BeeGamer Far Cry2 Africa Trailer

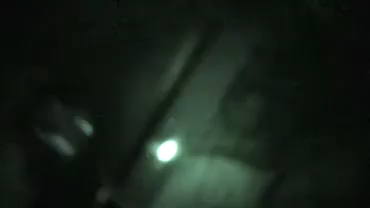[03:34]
The lion is there and the guard is on his cell phone. Oh yeah, they loaded the cunts.
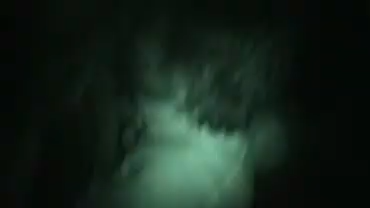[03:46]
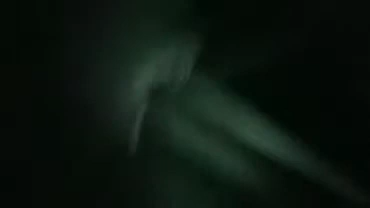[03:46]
That lion is on the other side of a bush!